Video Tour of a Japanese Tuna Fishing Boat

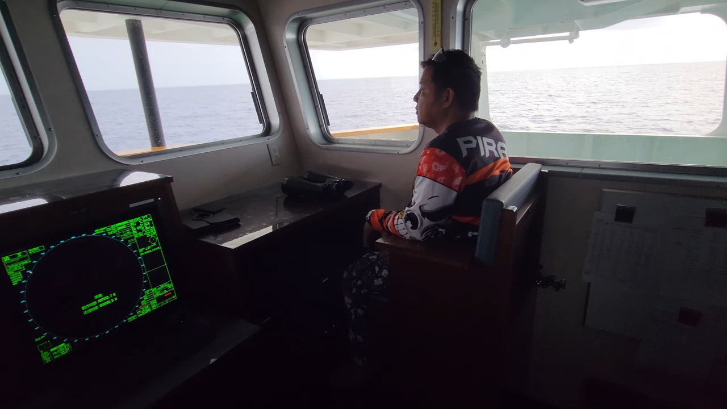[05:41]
He's a pretty brave guy to sign up for a year of dealing with me on top of it. So the bridge is chock full of different screens that still confuse me at times but I'll do my best to give an overview. This screen is a more high level radar that picks up storms. The red is a kind of large rainstorm and the blue trail shows where it's been.
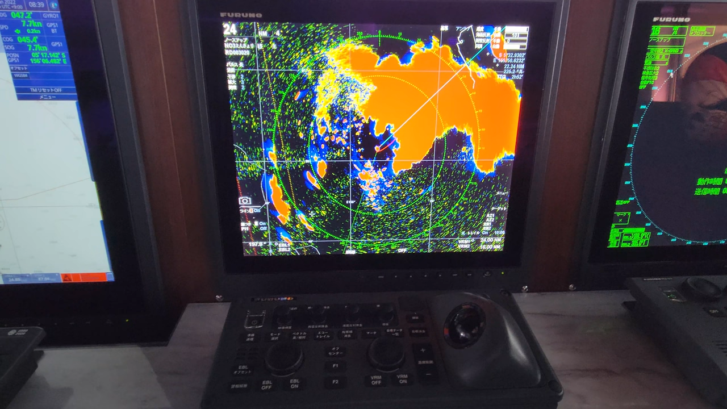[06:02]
So this one's moving northeast away from us. To the left we have a navigation screen with various charts.
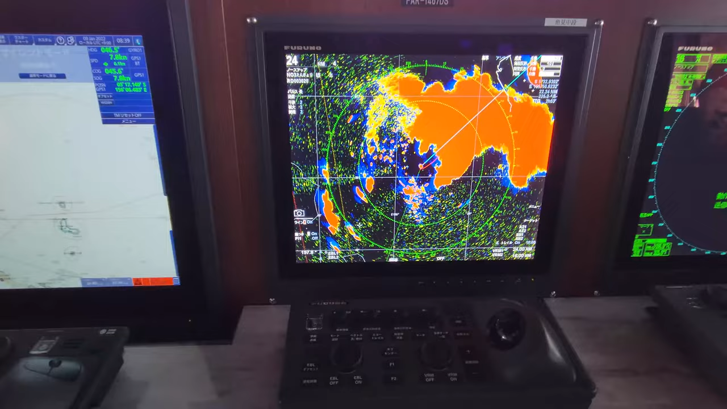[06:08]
Then the main control pedestal for the ship.
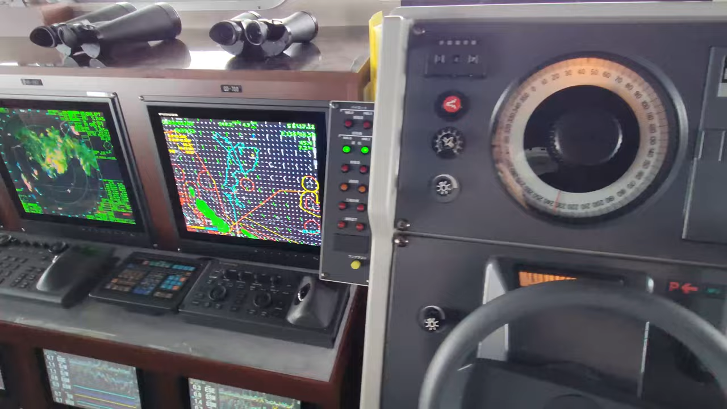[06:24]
This screen to the left is one of the main ones I reference.
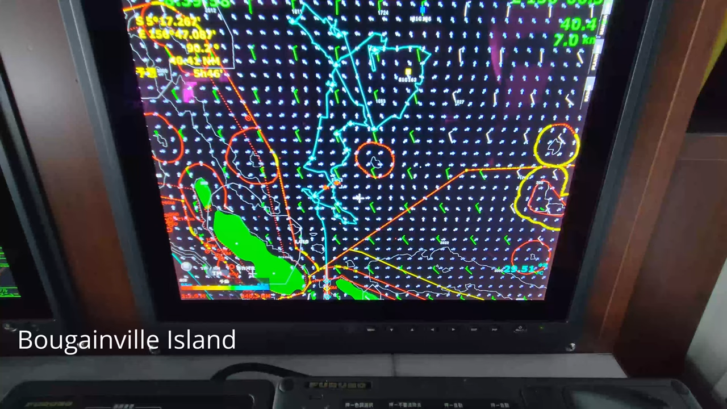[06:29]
It shows a quick overview of the wind directions and speeds for the area as well as a blue track line showing where we have been and it'll show a white line to show
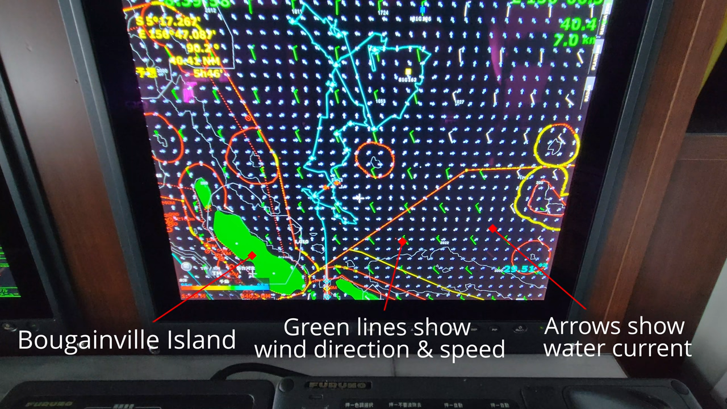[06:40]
where we're going if we have anything programmed into the autopilot.
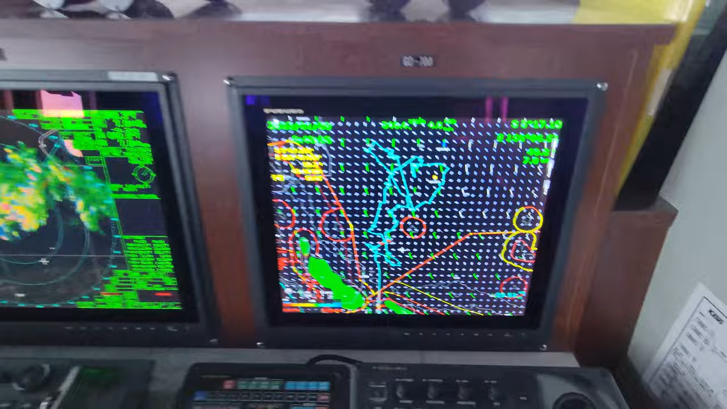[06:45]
This screen is more of a mid-level radar that picks up other helicopters flying and overlays other ship traffic as well which is pretty useful.
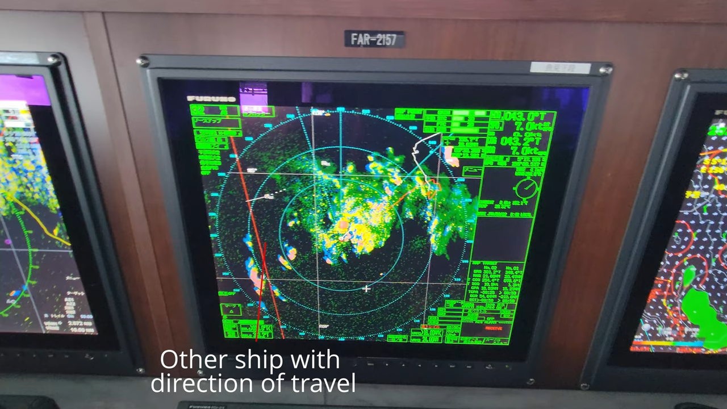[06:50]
Next one over is a low level radar that we use to find birds which is usually what I chase in the helicopter because the birds will lead us to the fish most times.
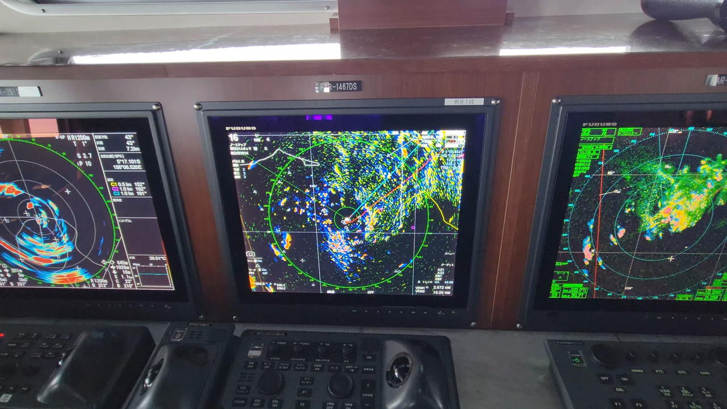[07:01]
Each of the red blobs on the screen usually shows a flock of birds with a blue trail to show their general direction of flight.
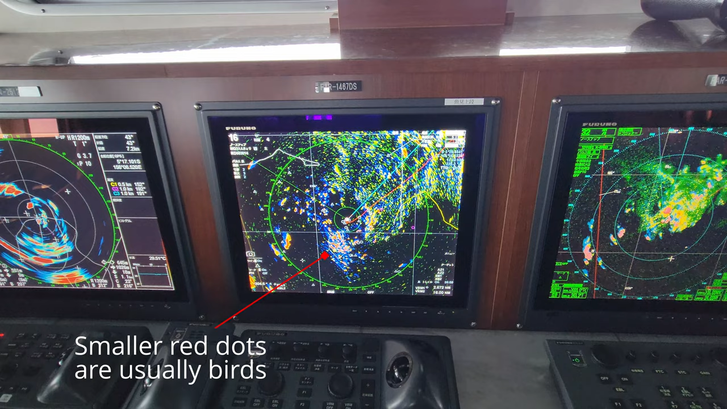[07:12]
These final three screens over here that the radio operator is using show what I believe is a sonar readout that we use when we're setting the net.
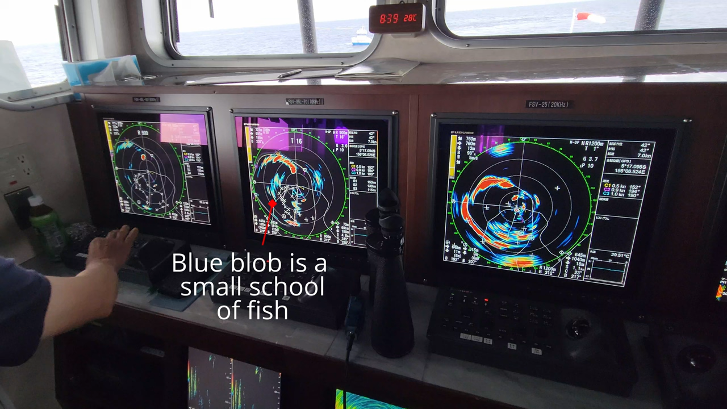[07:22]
We're about to meet up with the skiff now so we've almost completed a full circle.
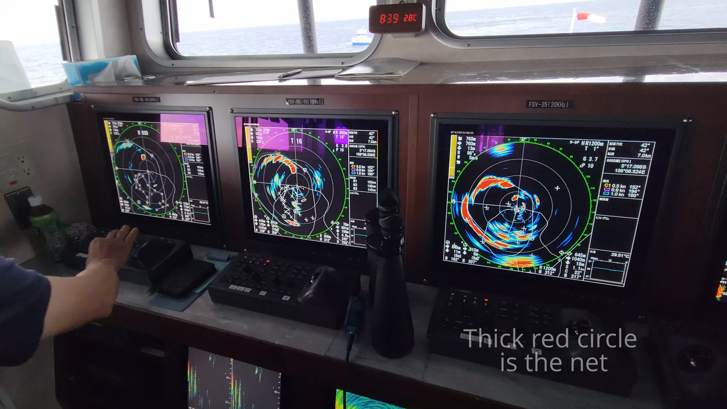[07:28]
You can see the red trail on the net showing up on the screens.
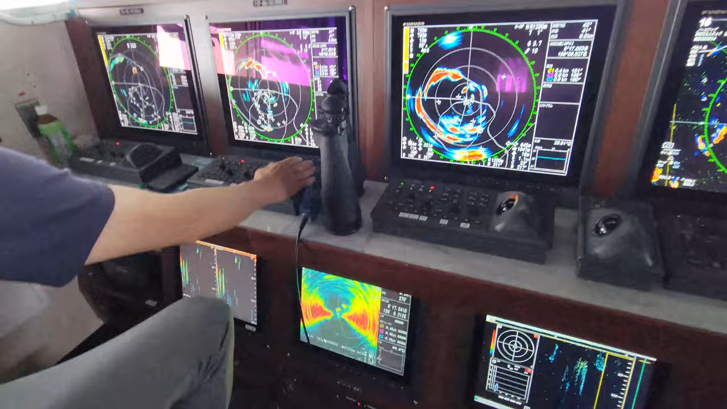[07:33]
Then down below that we have three more fish finder screens but these ones are broadcast to us from the speed bow sitting on top of the school. They give us the depth of the school and a rough idea
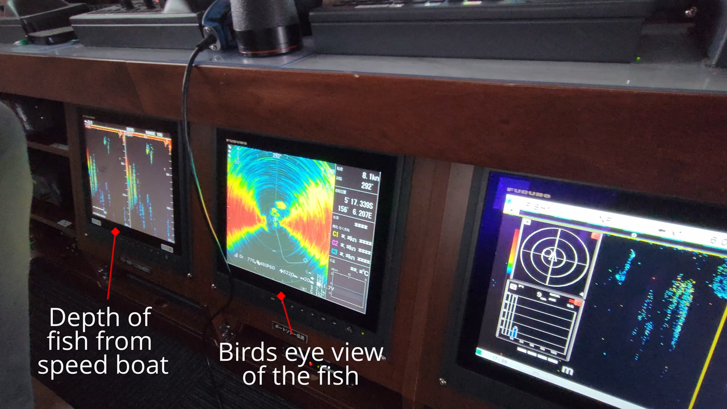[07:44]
of the size from the sonar on the middle screen.
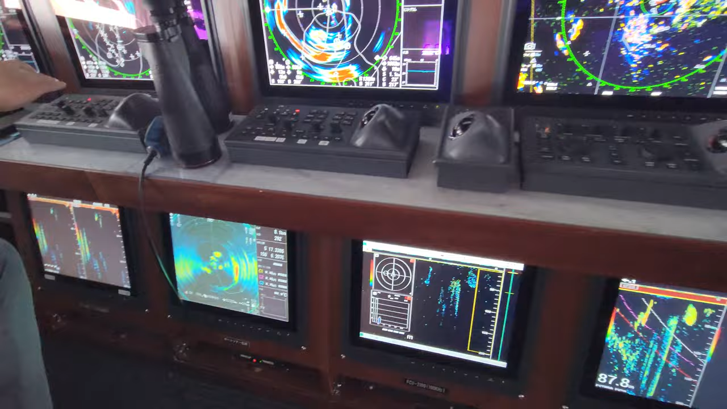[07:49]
Then we have the last three screens that show the ship's fish finder as well as data on water temperature and the water's current speed and directions.